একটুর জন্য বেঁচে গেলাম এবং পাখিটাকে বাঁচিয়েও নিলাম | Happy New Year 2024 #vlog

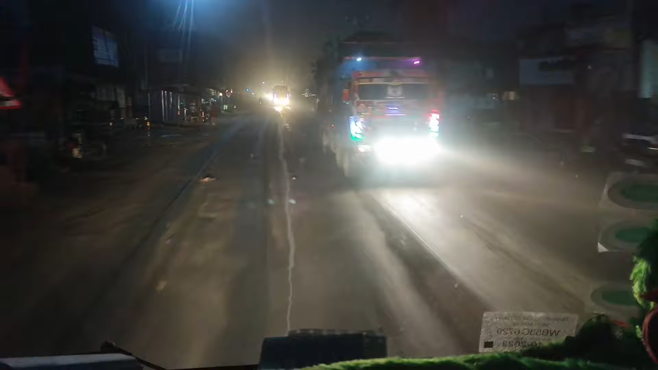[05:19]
তার কারণ হচ্ছে তোমরা যে 1 জানুয়ারি বেড়াইতে যাবে সেটাও কিন্তু একটু ড্রাইভার দরকার হয়।
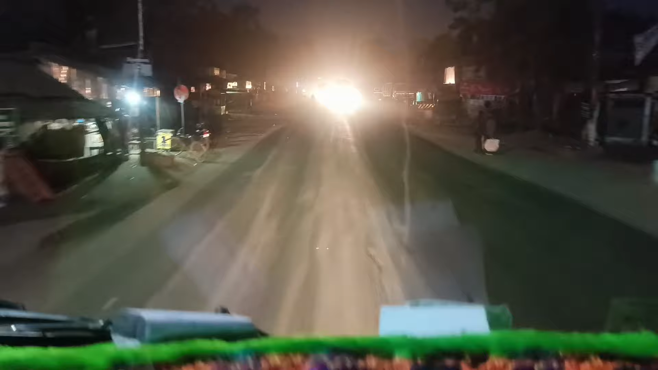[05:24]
দেখতে পাচ্ছ কত গাড়ি ঢুকছে, আচ্ছা গাড়ি কিন্তু অনেক কমে গেছে তার লেগে না, এটা সব মানে
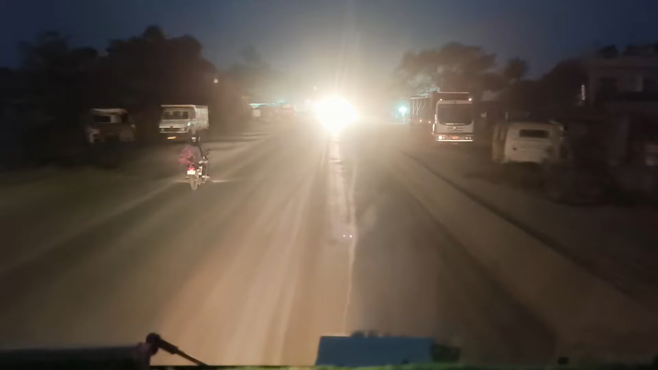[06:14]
এই সাইডটা রোড তো দেখতে পাচ্ছ মানে বালির গাড়ি, এগুলো তো বাঁ সাইডে বালির গাড়ি যাই বেশি,
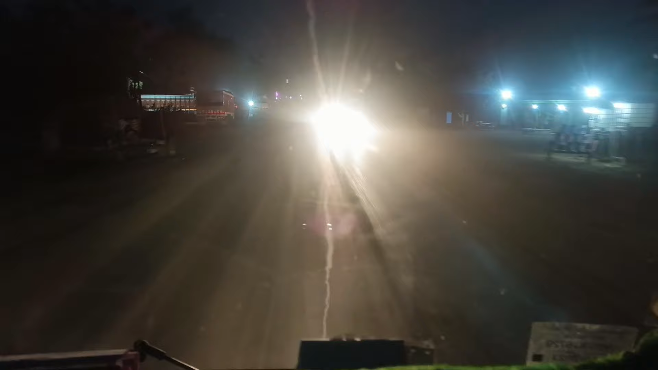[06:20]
এই সাইডে শিলিগুড়ি মালদা শিলিগুড়ি সব যাই বলেই কিন্তু মানে এইগুলোতে বালি যাই, আর আমাদের বাম বাম দিকে সব পাথর যাই। এই ব্রিজটা অনেক খারাপ হয়ে গেছে,
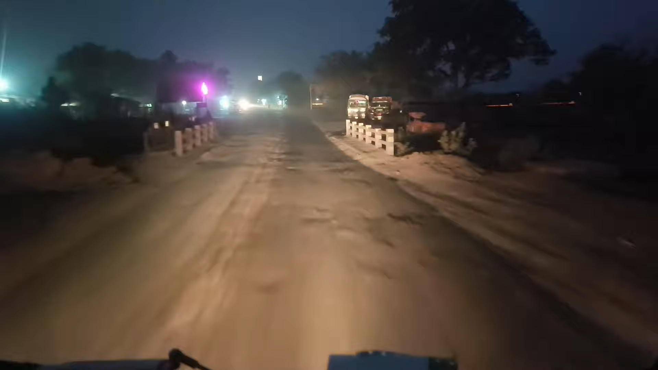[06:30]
ধরো এইটা যদি কোনো গাড়ি পেছনে থাকতাম তো আমাকে একবার আস্তে আস্তে এইটাই তো। তো চলো বন্ধুরা আগে দেখাবো।